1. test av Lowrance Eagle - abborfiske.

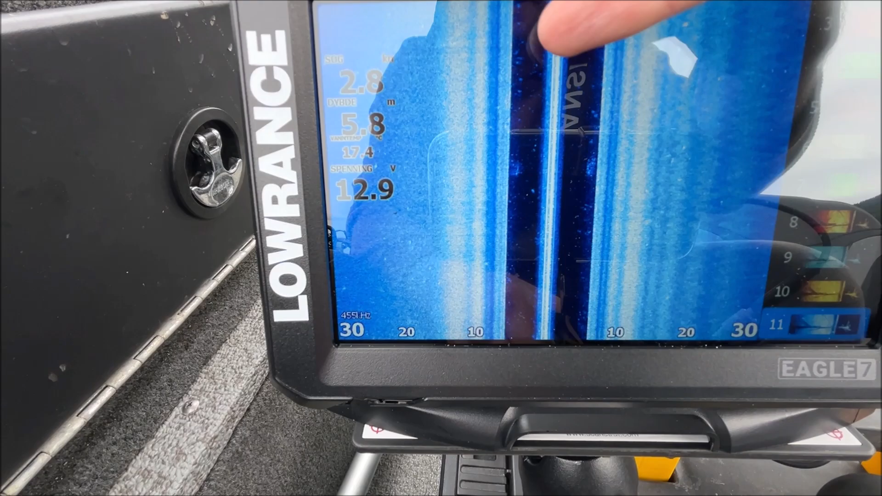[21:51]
On screen: depth 5.8 m
I dette tilfellet her så er det bare snakk om små byttefisk
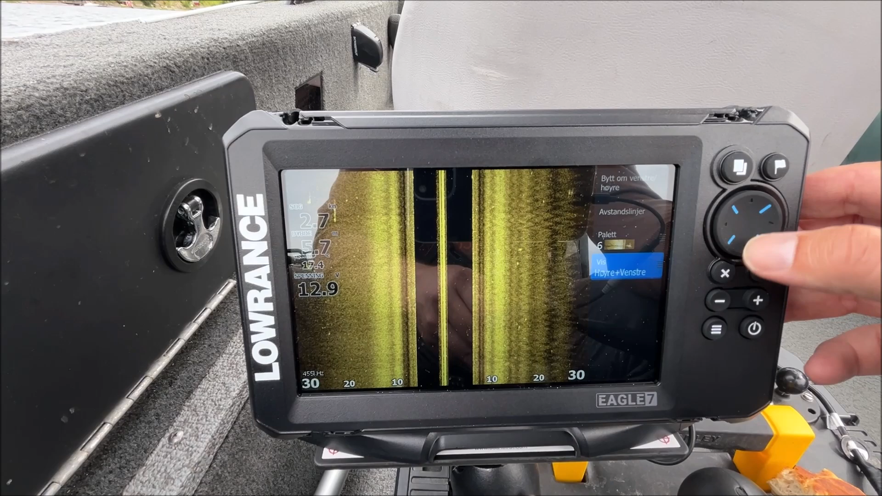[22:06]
Vis høyre og venstre, det er jo det han gjør nå. Nå ser vi både høyre og venstre side, både styrbord og babord.
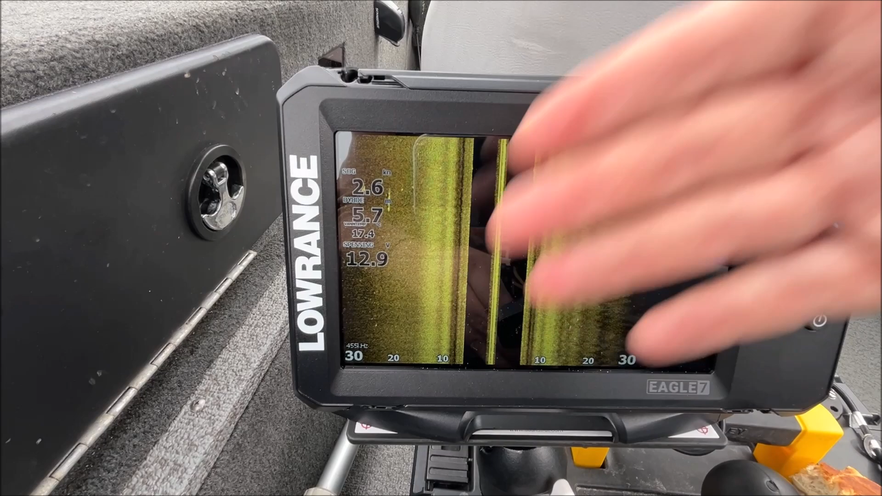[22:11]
Trykker vi på den, så kan vi velge om vi for eksempel vil se bare venstre side.
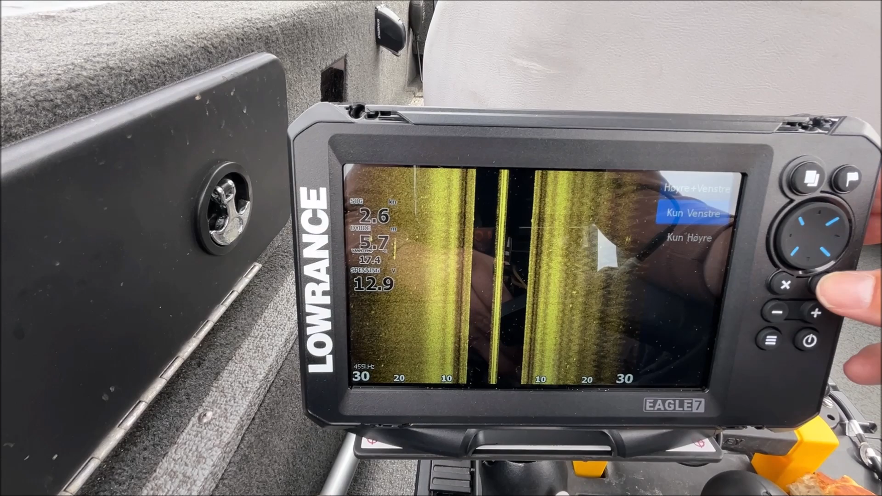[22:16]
Det kan jo være greit hvis man ser etter noe helt spesifikt.
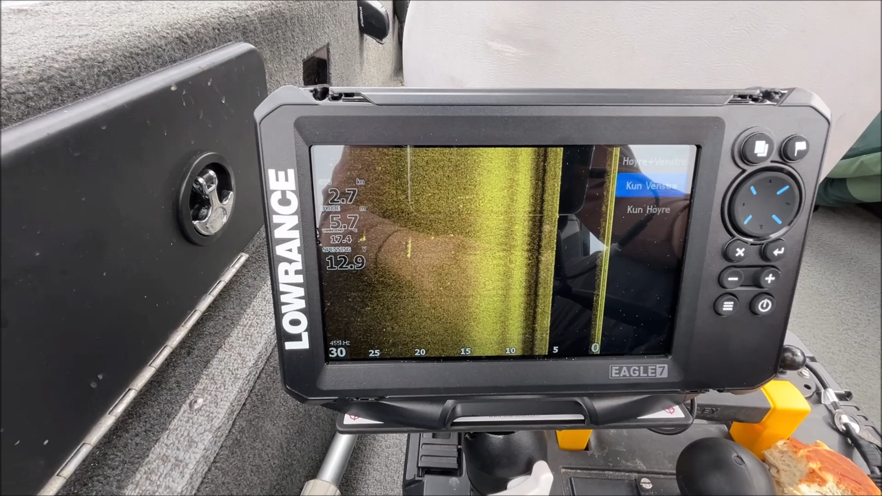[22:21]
La oss si at man kjører langs med land, at vi nå hadde hatt land
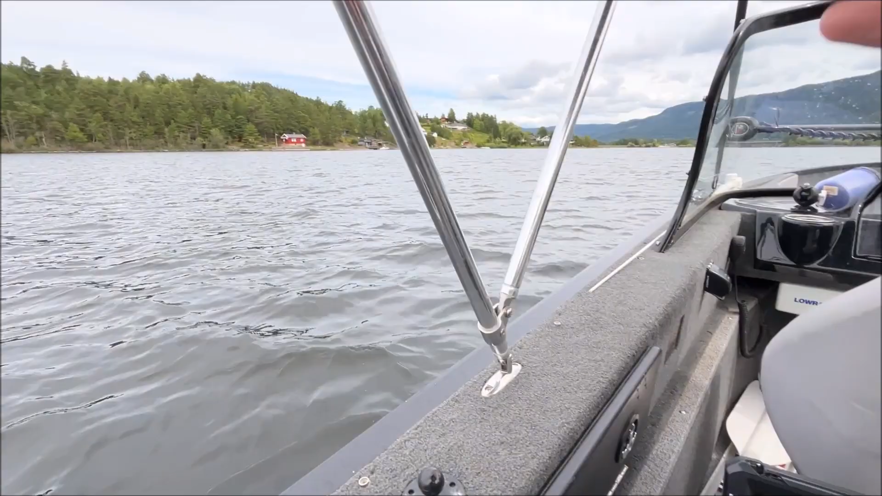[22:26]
på babord side av båten, og at jeg drev og så etter noe helt spesifikt,
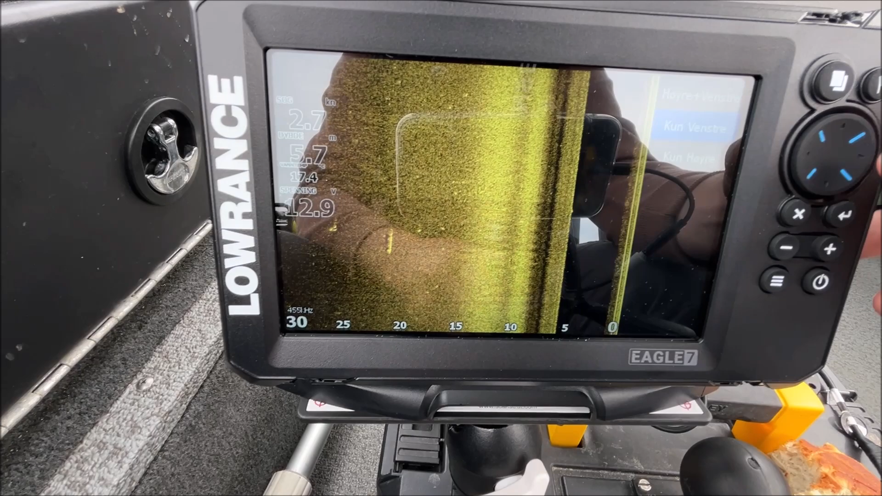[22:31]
så kan det være greit å velge den siden helt spesifikt, for da får du jo mye bedre oppløsning når du bare ser på den siden,
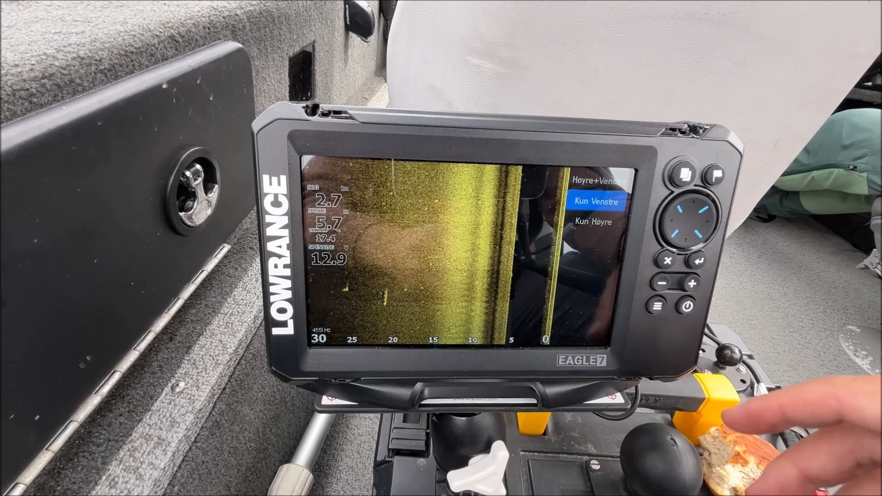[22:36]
så får du mye flere piksler å vise da venstre side på,
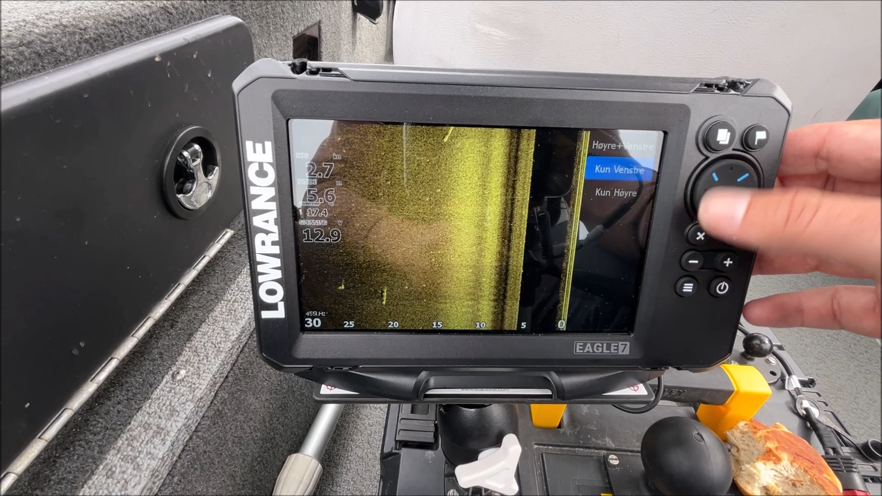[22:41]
enn når du kjører med begge deler, og du er nødvendigvis for halvparten så mange piksler og halvparten så stor skjermspace.
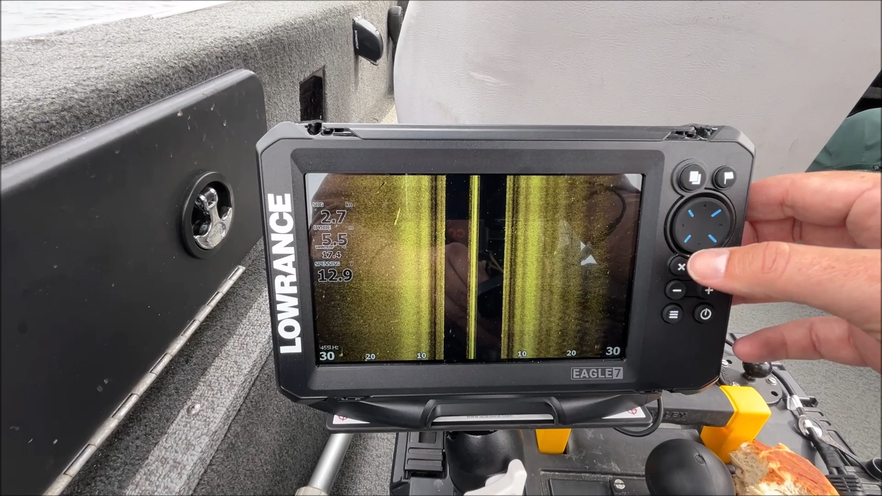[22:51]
Det var en kjapp titt på sidescan-funksjonaliteten mens vi nå kjører mot. Vi skal ta en liten pause på den akkurat nå og komme oss bort til brua og se litt på hvordan brua ser ut når vi,
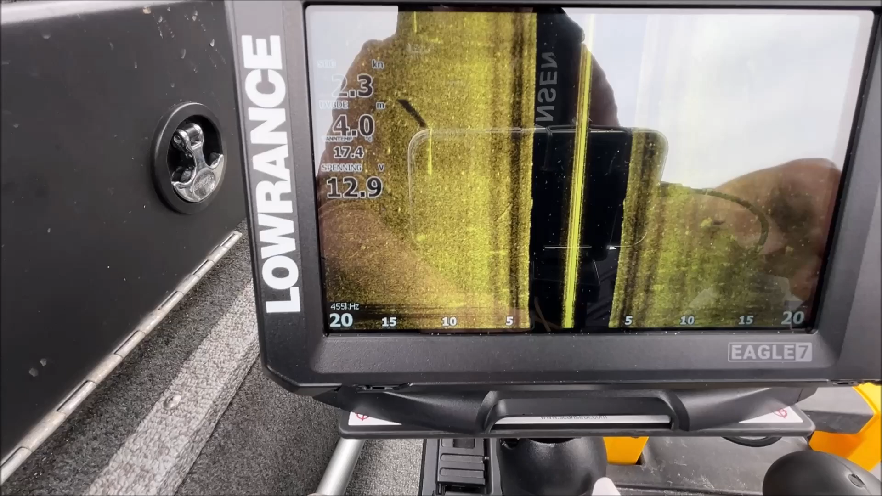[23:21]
Nødvendigvis når man begynner å nærme seg steder hvor mennesker ferdes, så blir det mer ting å ta på bånd, på godt og vondt.
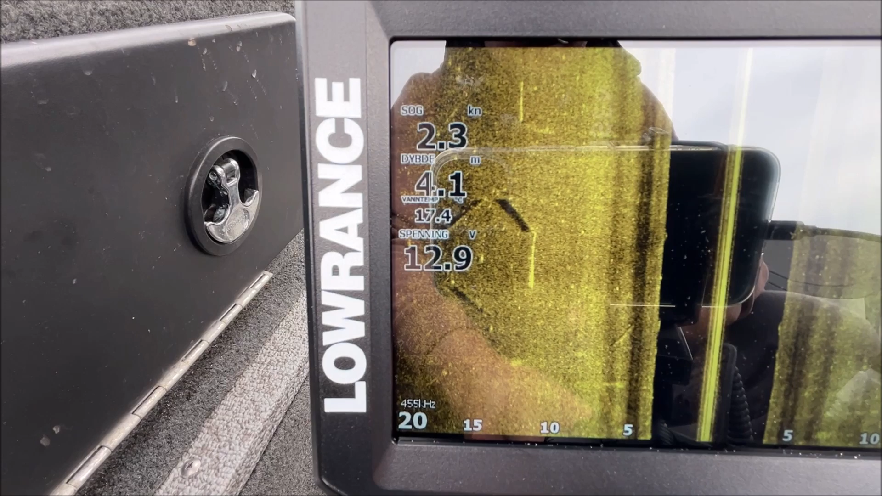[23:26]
On screen: depth 4.1 m, water 17.4°C, speed 2.3 kn
I dette tilfellet her så ser vi en del tømmerstokker som ligger spredt utover.
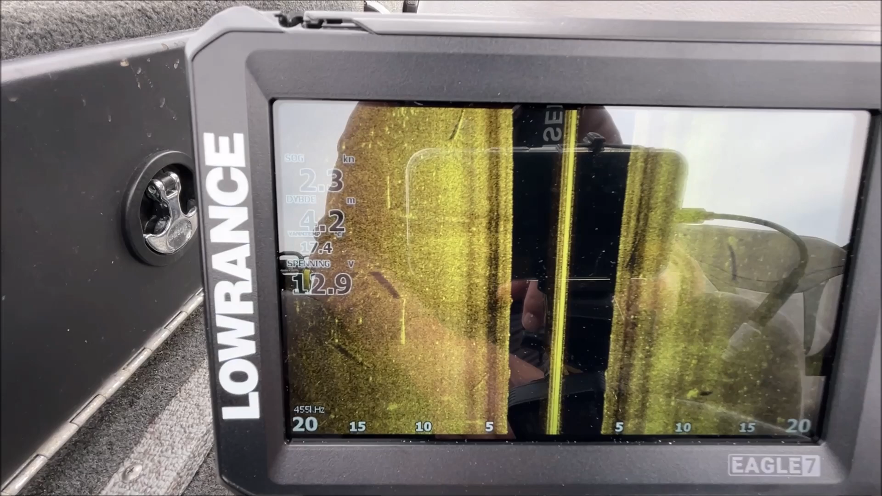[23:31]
On screen: depth 4.2 m, speed 2.3 kn
Det er jo veldig naturlig i og med at tømmerfløting var en stor greie i Tyrifjorden en gang i tiden.
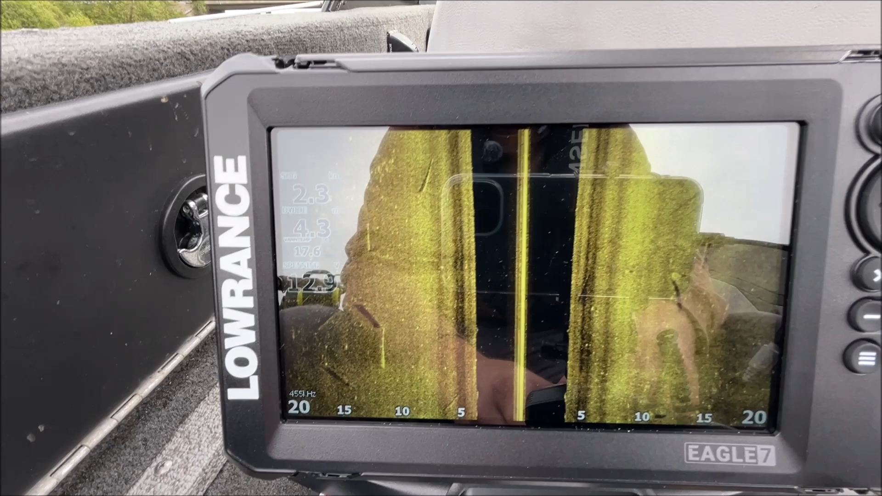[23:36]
Disse hvite flekkene du ser på bånd litt histen og pisten,
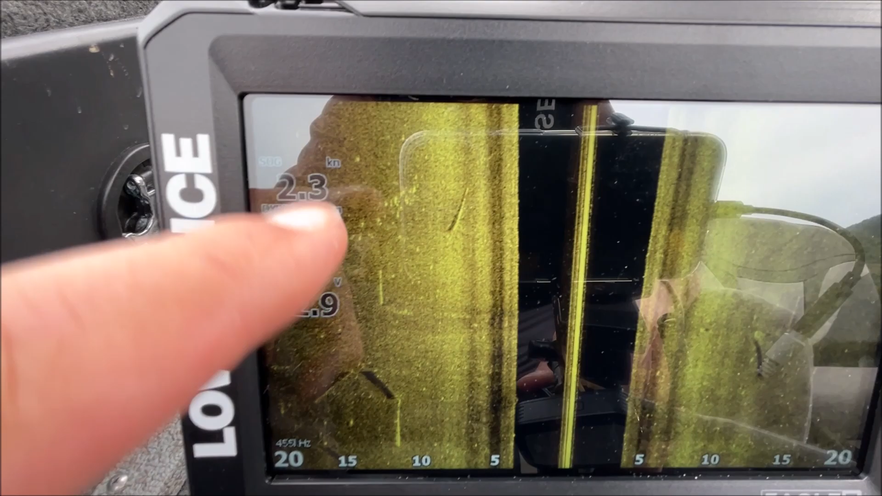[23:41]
det er hardere enn bunnen rundt.
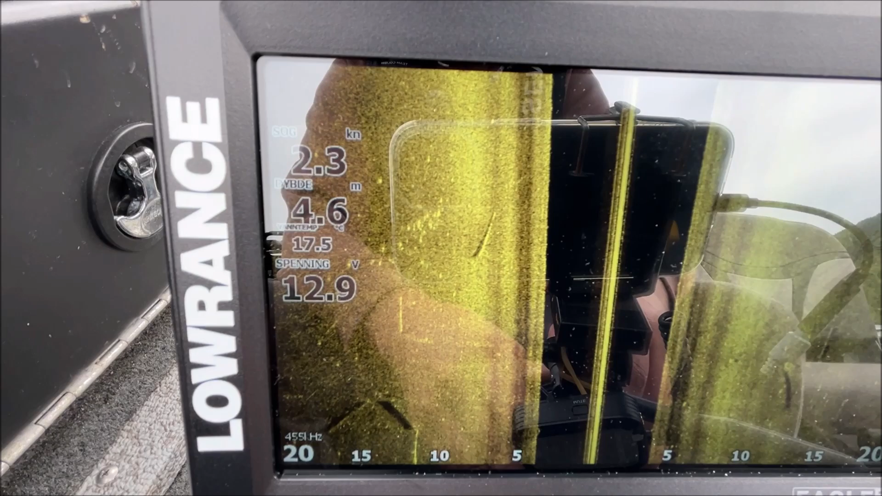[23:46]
On screen: depth 4.6 m
For eksempel stein på sand slash mudderbunn, det er ganske myk bånd her vi er nå,
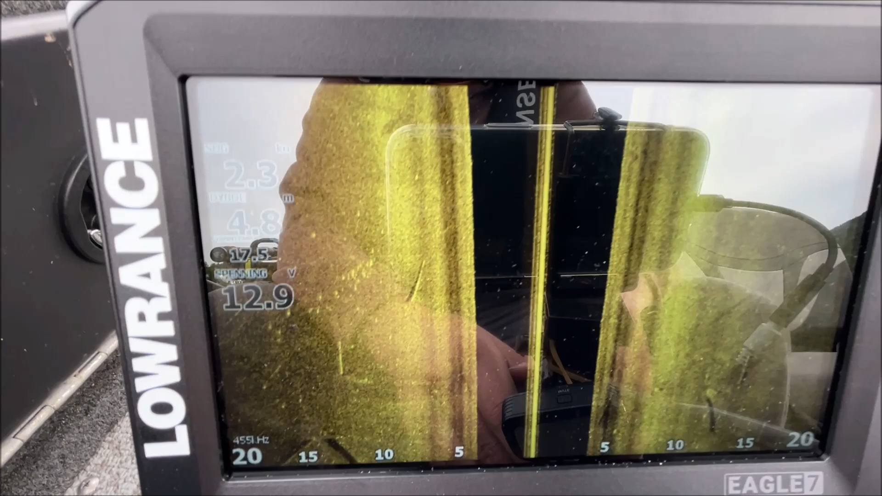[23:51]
så ser dere også at det blir gradvis lysere ekko på bånd, og det er slett fordi at bånd blir stadig hardere etter hvert som vi nærmer oss her.
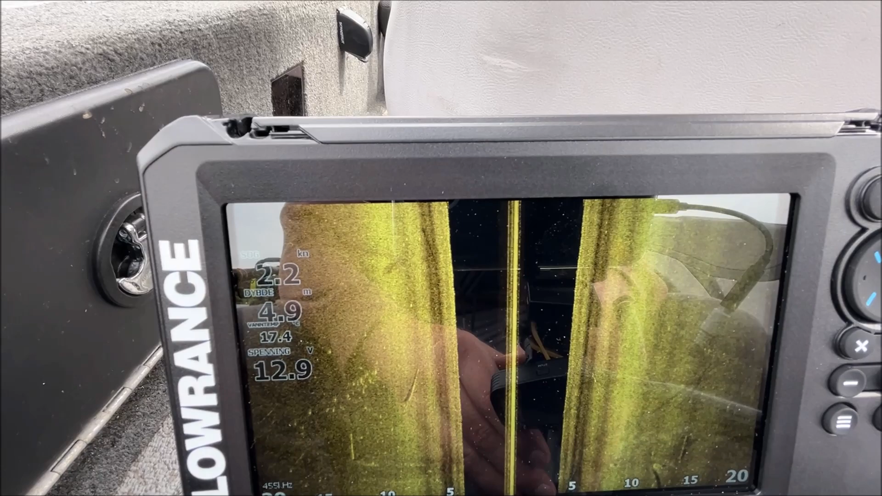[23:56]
On screen: depth 4.9 m
Det er jo også delvis en konsekvens at det kommer til å bli grunnere.